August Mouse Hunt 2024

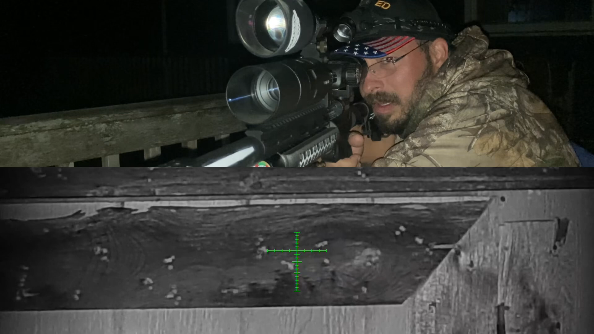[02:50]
Let's go right here. A little bit high. Let's adjust that.
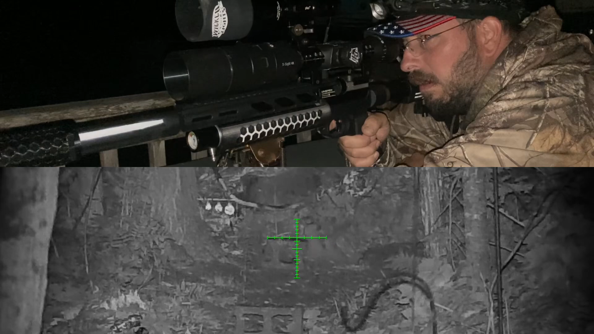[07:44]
very happy to have some seed. You can see him pretty good. But as you can see, there's no eye shine on him because his eyeballs are tiny. He gets a free pass. We're after the mice.